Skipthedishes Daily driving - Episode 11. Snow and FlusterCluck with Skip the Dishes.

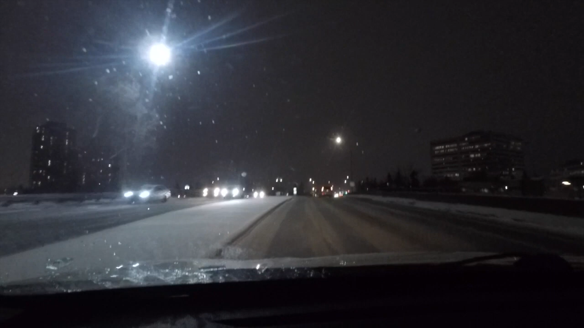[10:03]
My parents still live here. Turn left onto Horton Road southwest. Yeah, turn this right. Was my stomping ground when I was a kid. So it's pretty neat to be delivering in this area. I know it extremely well. Extremely well.
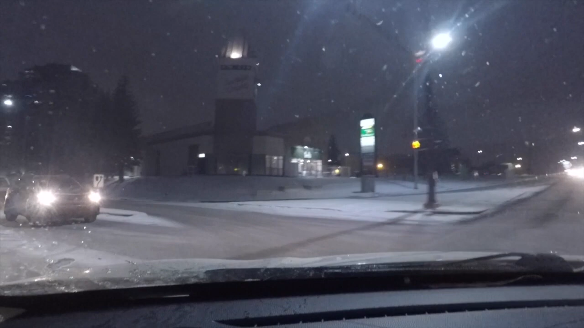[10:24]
It's funny. Anyways, I thought I'd throw that in there. These buildings right here. This is where I met my my wife. Or this is where she lived when I first met her, I should say. And we're pulling into the parking lot. And there's a Safeway here. And this is the first job I ever had, was working at this Safeway in this parking lot.